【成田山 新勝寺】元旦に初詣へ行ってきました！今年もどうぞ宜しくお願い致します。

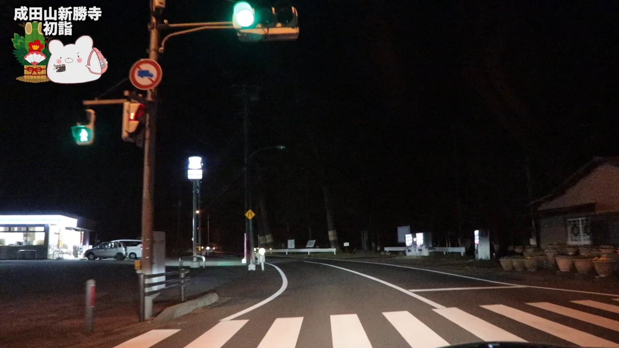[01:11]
いやー暗いですね道がいいですねーウェイジ神宮とか戦争寺でもよかったんですけどねこんなスムーズにはいきませんよやはり千葉県いいですよーこれはー